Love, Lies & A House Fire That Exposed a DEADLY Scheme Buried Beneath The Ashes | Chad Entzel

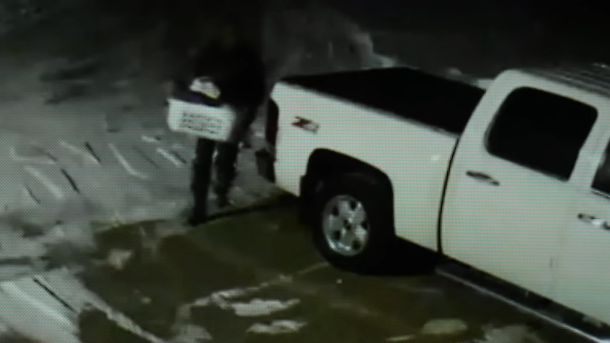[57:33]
It's definitely a lead. And at 8 p.m., the same man is seen loading things into the truck and then returning to home.